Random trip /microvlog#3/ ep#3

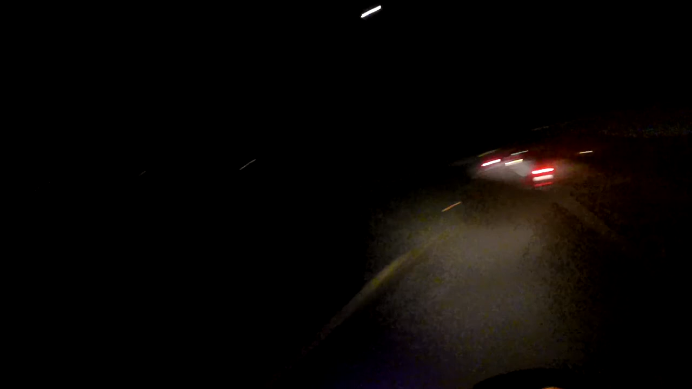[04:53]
Got that random adventure going on out in the pitch black. Desert is beautiful tonight.